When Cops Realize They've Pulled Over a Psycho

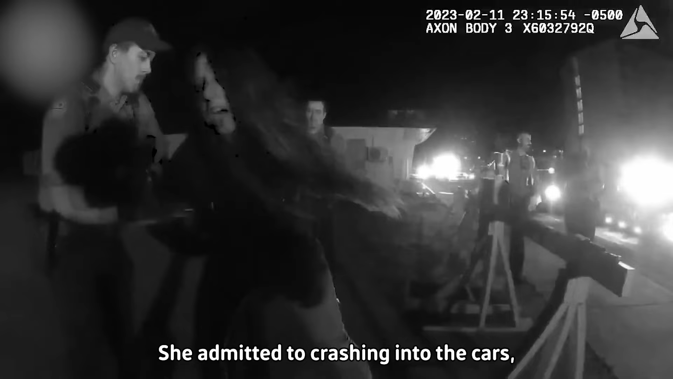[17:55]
She was so drunk, she admitted to crashing into the cars, but claimed she's done nothing wrong and asked to speak to her lawyer.
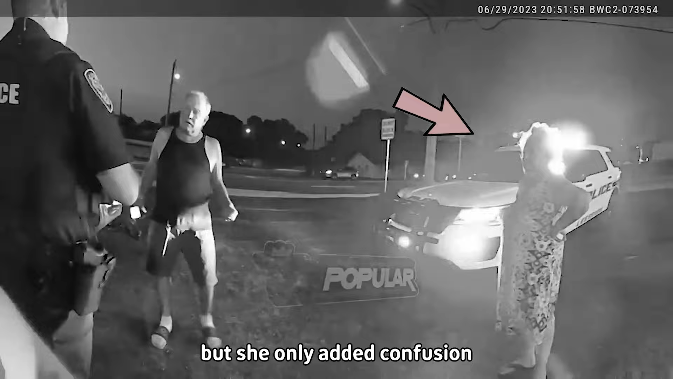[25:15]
but she only added confusion and put herself in a situation where she may end up under arrest with her husband.
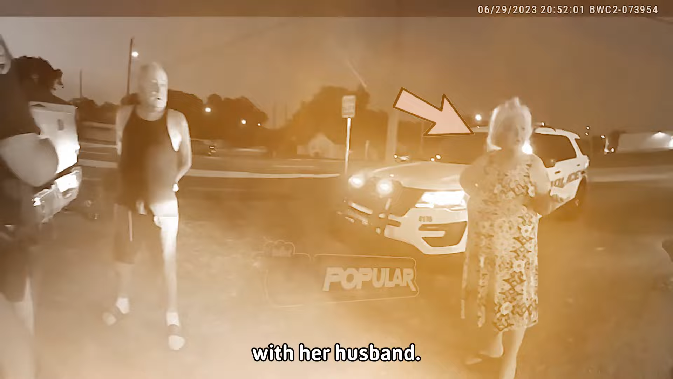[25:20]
He didn't need any help digging his own hole after he decided to tell an officer to shut up and then made threats.
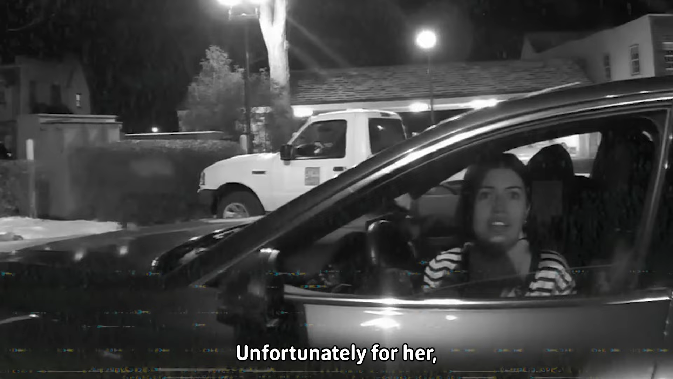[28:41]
Unfortunately for her, she wouldn't make it into her house. She was incredibly drunk, and the officer was in for a night.